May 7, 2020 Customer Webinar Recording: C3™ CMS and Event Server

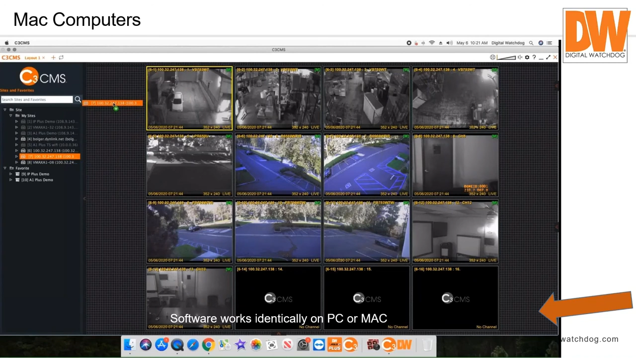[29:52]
Every function I've showed you up to now works perfectly in it. Live view, playback, backing up, you know, tweaking for displays, you know, displaying 144 cameras on a monitor.